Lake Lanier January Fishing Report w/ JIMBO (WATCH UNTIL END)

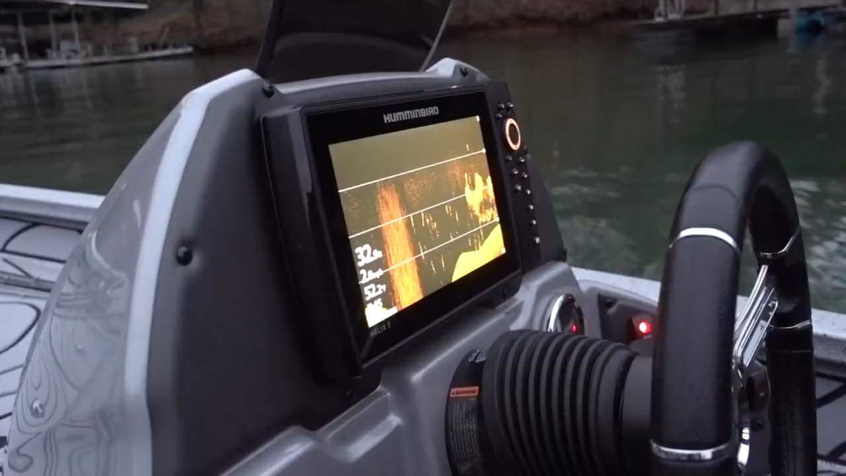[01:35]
Say hey, first ditch we just pulled into, it is loaded.
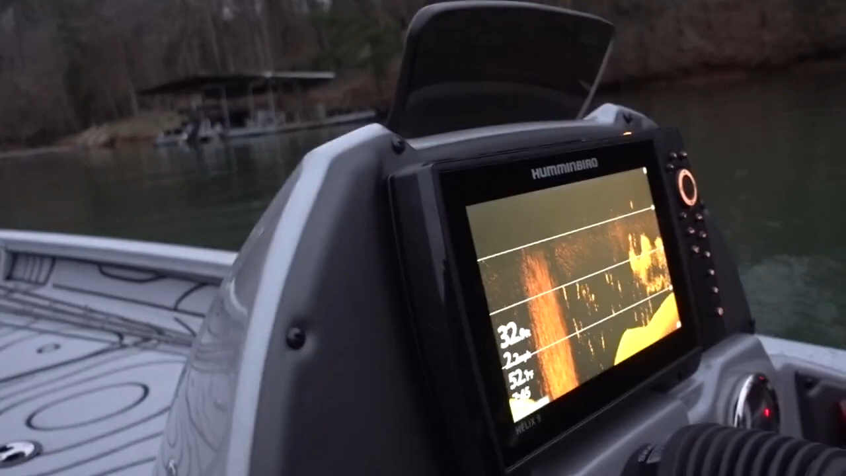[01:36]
Look at that, the bait is just stacked in here.
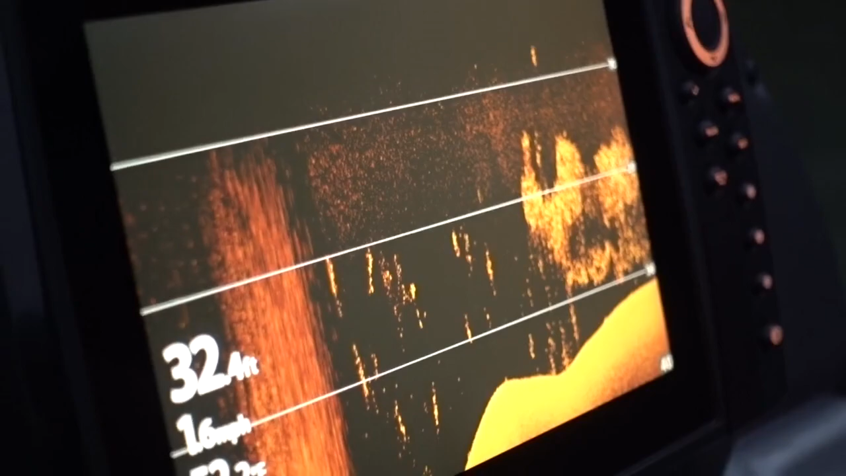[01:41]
On screen: depth 32.4 ft, speed 1.6 mph
Now we just got to find the fish. We're going to start back shallower looking for them, back in the ditch, so we'll underspin a dirt bait, see what happens.